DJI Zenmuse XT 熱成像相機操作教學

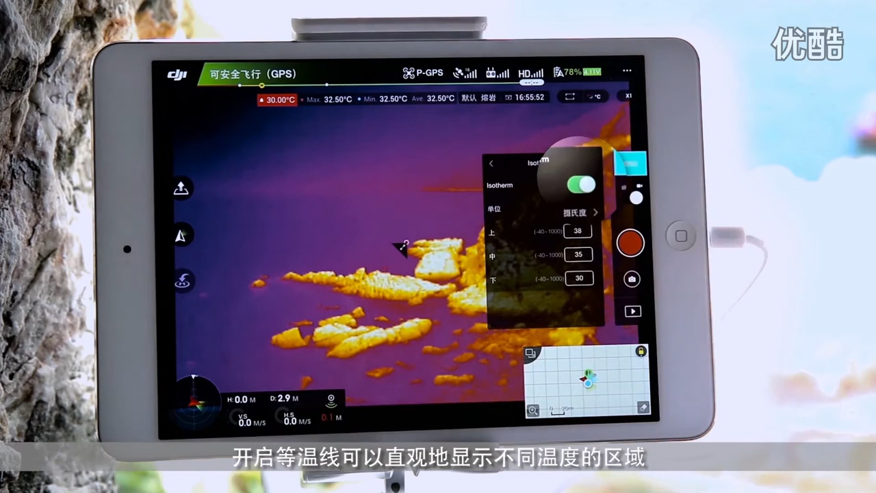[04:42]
On screen: spot 30.00°C, max 32.50°C, min 32.50°C
中或下三个阀值来设置等温线等温线阀值可选择百分比或温度增益模式蝉思XT提供自动、高或低三种增益模式默认为自动模式当选择高增益时相机对温度差异更
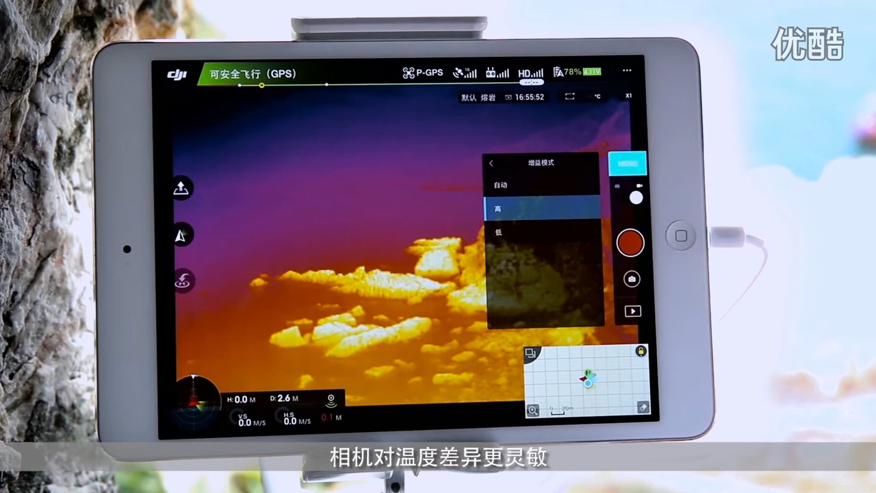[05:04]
灵敏温度范围较小低增益模式时相机测量的温度范围较大对温度差异感知的灵敏度下降外部参数XT高级测温版支持外部参数设置您可根据使用场景、设置环境温度、
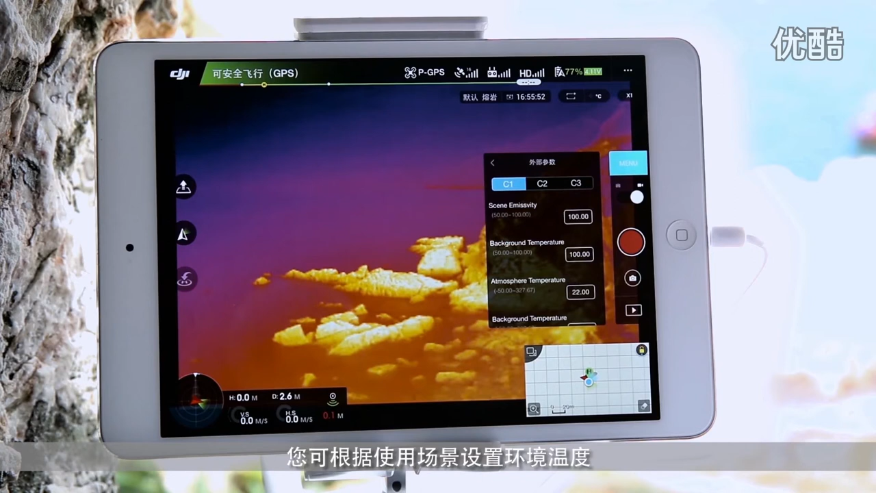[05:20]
辐射系数等外部参数用于校准测温公式让温度测量更精准FFC设置FFC校准可根据当
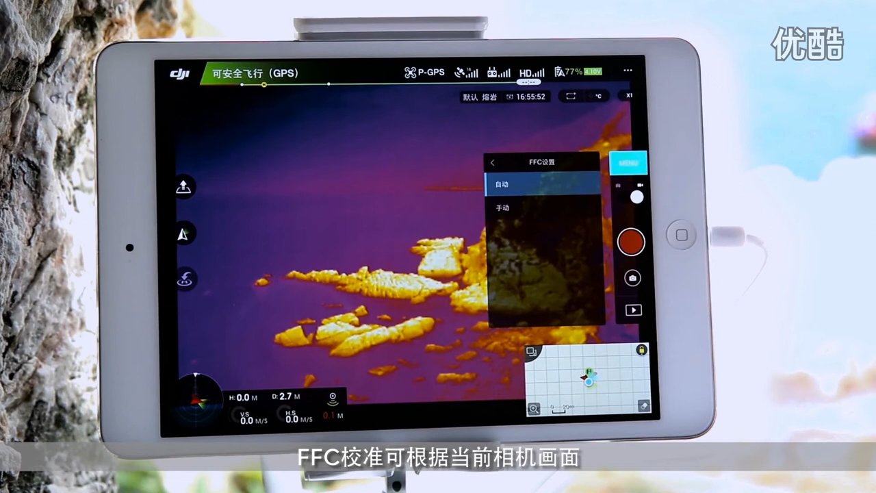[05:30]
前相机画面对图像质量进行优化您可选择自动校准或手动校准